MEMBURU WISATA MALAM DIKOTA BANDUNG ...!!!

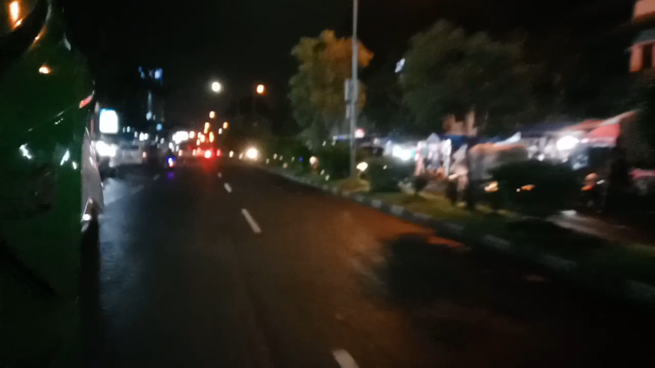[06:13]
insya masih rapi banyak yang jualan ya berdagang kaki lima banyak sekali yang menjual kayak makanan pokoknya